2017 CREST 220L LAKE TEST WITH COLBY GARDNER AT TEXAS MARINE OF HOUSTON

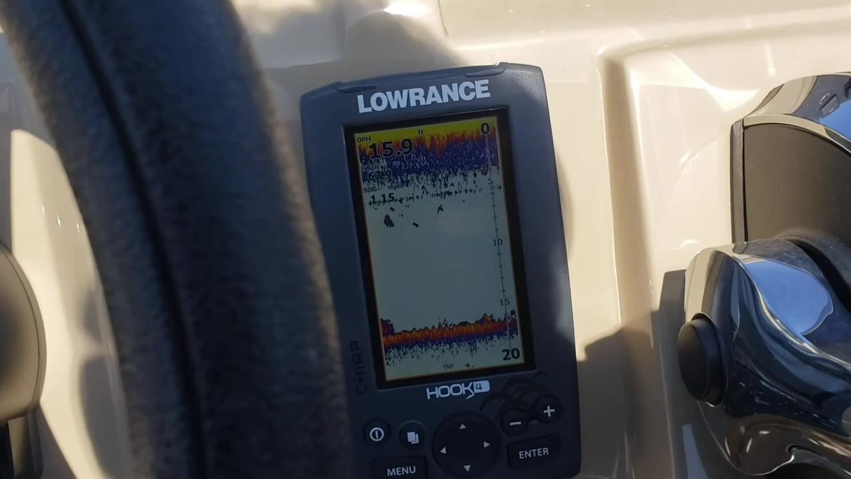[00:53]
You also have a Lorentz fish finder. It'll show your depth at the top and your miles per hour right there.